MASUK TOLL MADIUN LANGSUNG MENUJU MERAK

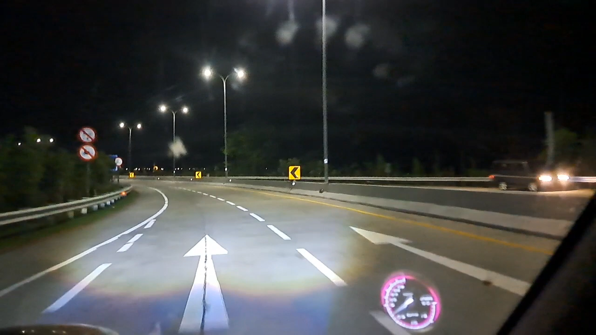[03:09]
Oke, kita sudah masuk gerbang tol Madiun Dumpil. Nanti estafet kita pertama adalah Semarang ya. Jadi sebelum Semarang kita harus sudah dapat tol apa yang namanya saldo tol ya, supaya
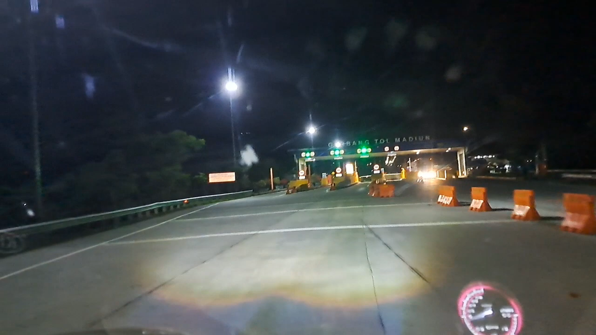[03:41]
enak ya, karena di Semarang nanti kita akan bayar tol.
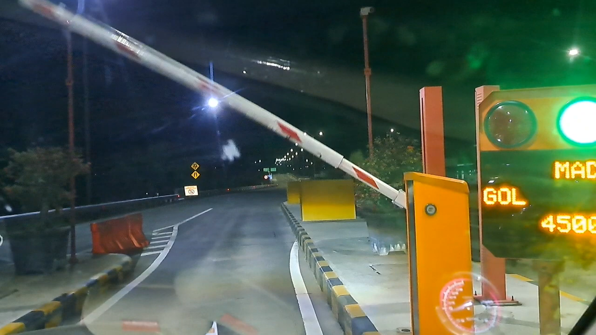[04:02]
Saldonya nipis 45.000. Anak-anak ini tidur karena ini jam 3:30 pagi. Mungkin sekarang sudah hampir jam 4. Ngawi Sragen Solo, kita ambil kiri.